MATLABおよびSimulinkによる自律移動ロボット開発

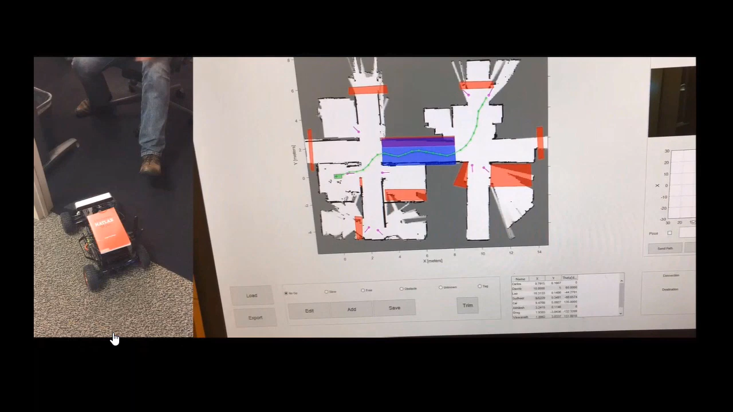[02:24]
目的地に到達しますと、このように本を取り出すことができました。
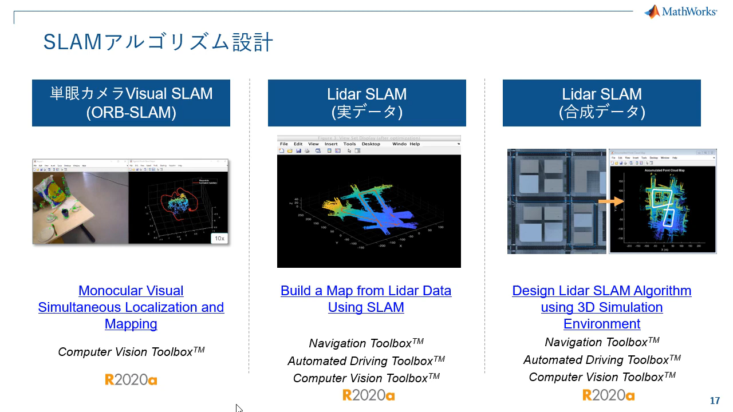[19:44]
ライダースラムをゲーミングエンジンによって実施した例です。さらに、センサーフュージョンによる位置推定、姿勢推定の例もあります。